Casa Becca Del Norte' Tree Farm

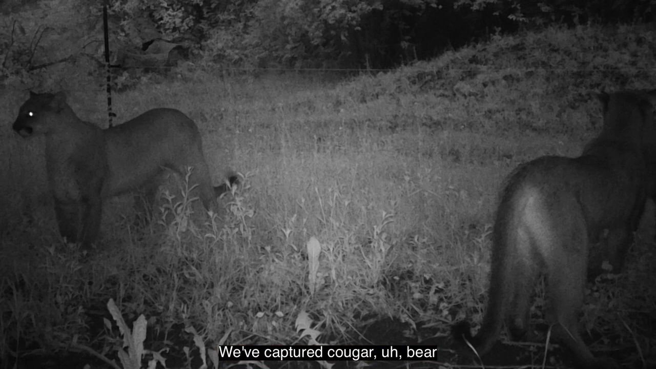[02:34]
We have a lot of wildlife here on wildlife cameras we've captured cougar bear